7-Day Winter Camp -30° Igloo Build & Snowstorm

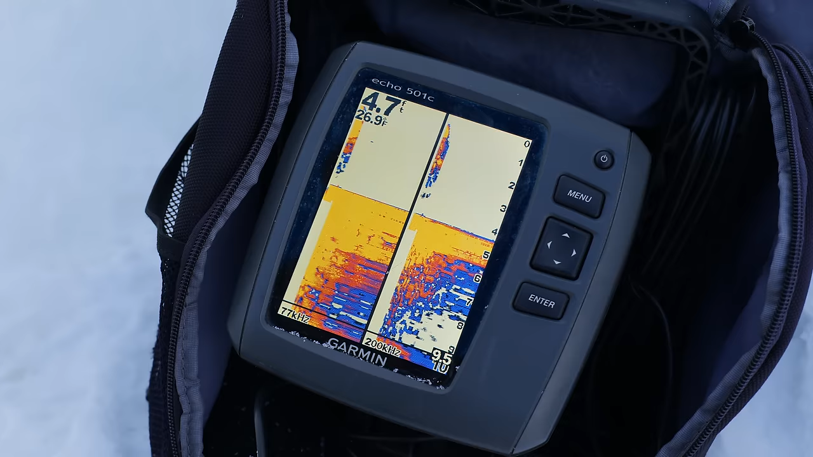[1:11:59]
On screen: water 26.9°F
Yeah, pretty shallow actually. Just 4 and a bit feet, 4.5. Let's try it.